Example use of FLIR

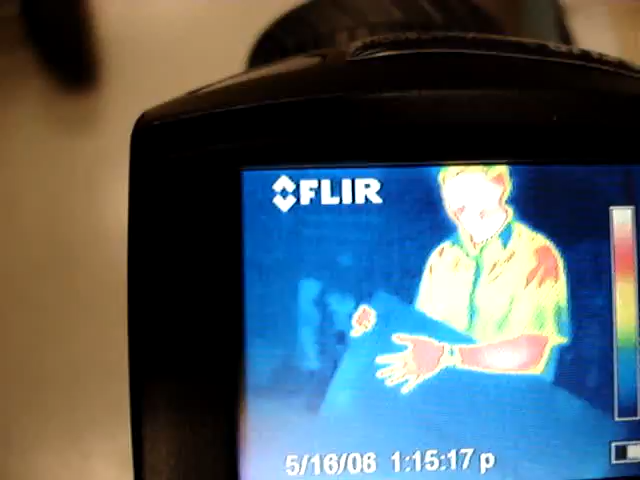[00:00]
Okay, you're there. Remove the hand. There you go. That's beautiful.
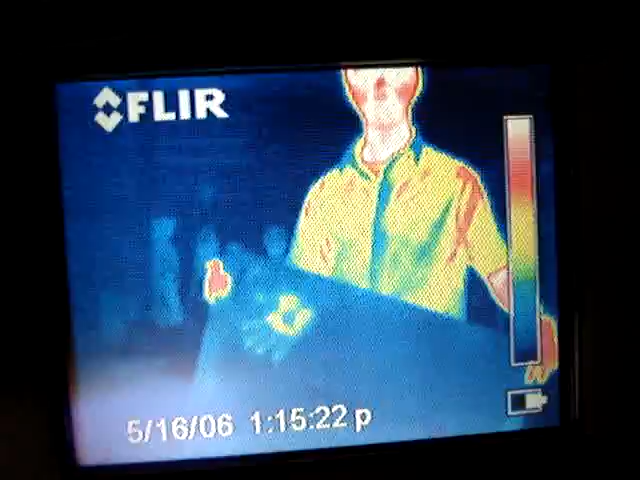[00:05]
Probably get a better heat transfer on the other side. No, it worked perfectly. You see perfect temper.
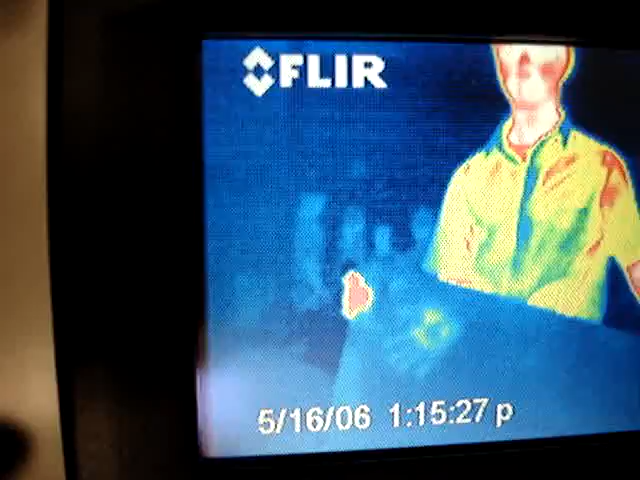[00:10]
And now it's slowly fading.
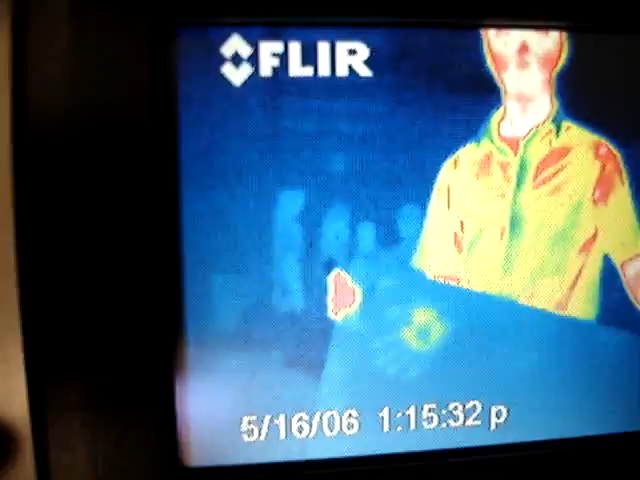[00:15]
So I like the color display more than black and white. Try it with black and white. I want to give them different options.
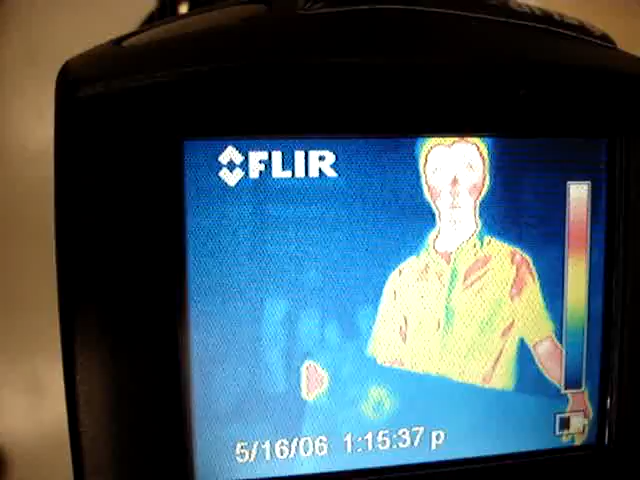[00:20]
Sure. All right, touch it again.
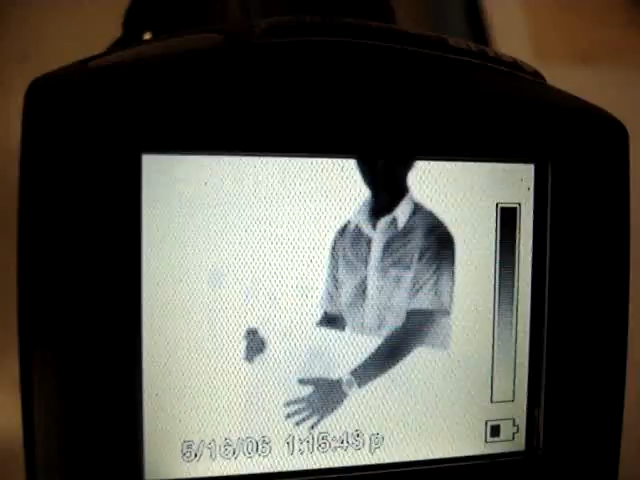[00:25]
All right. That's black hot right now.
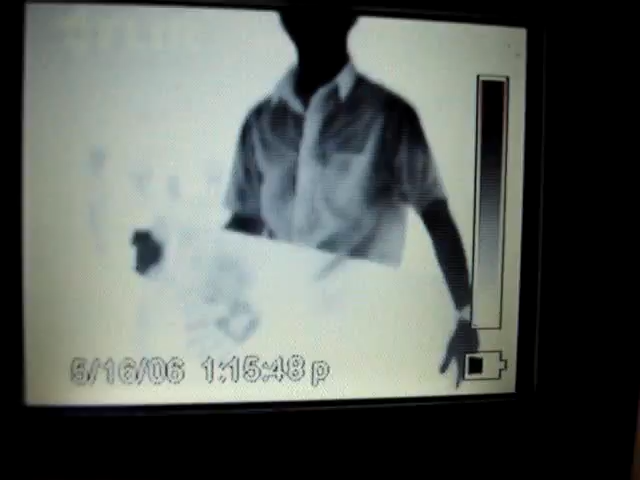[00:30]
Yep. I'll switch it to red hot.